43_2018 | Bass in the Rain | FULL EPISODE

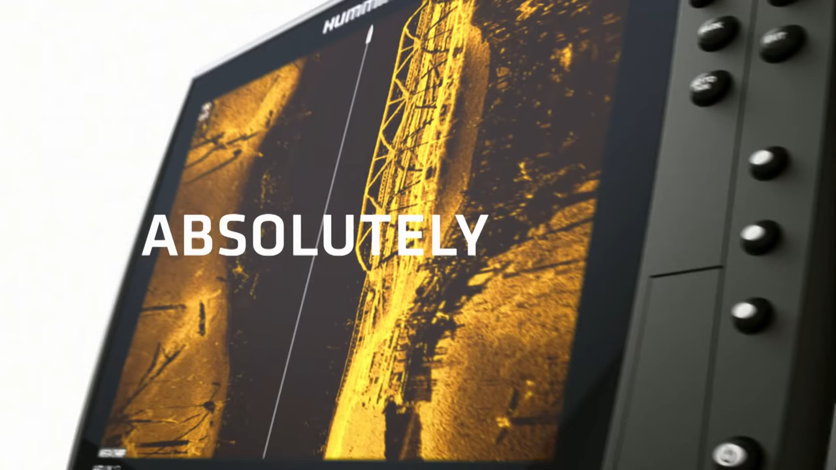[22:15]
The days of wasted casts and missed opportunities are over.
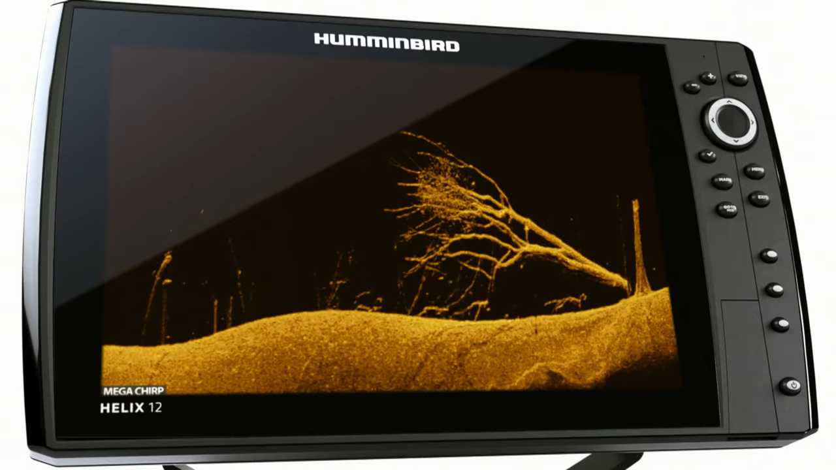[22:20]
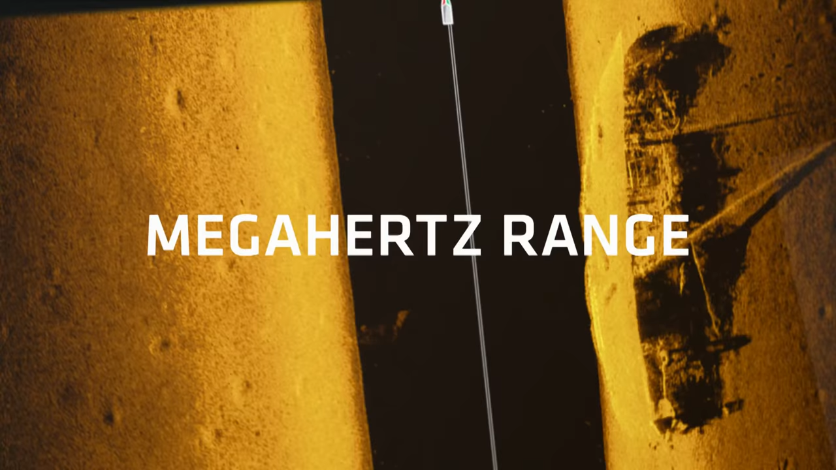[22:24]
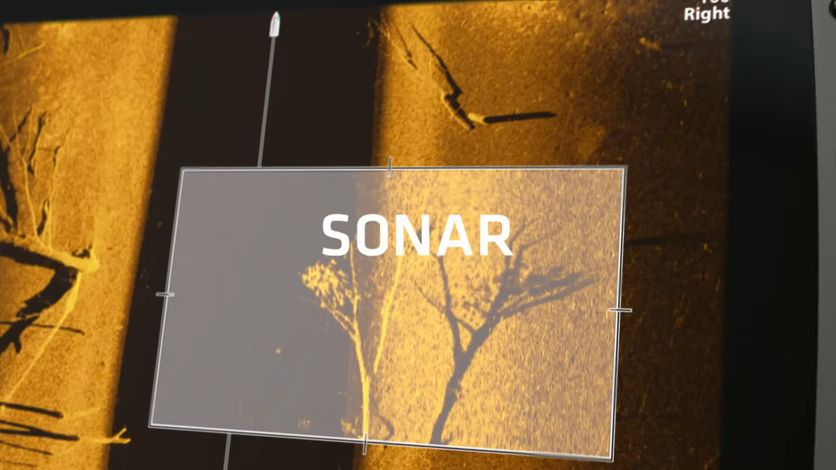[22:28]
Because higher frequency sonar means higher frequency of this.